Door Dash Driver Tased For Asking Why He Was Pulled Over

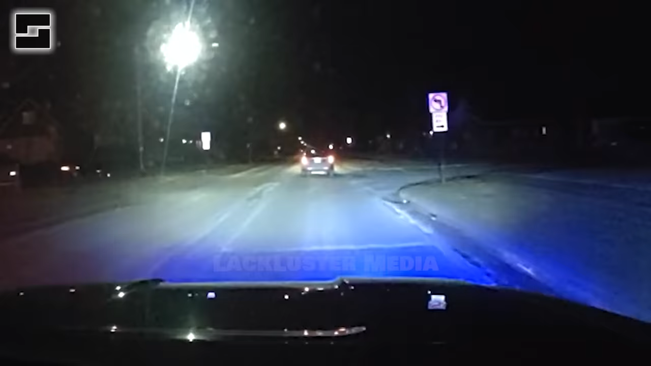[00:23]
He was immediately pulled over by Officer Taylor of the Superior Police Department.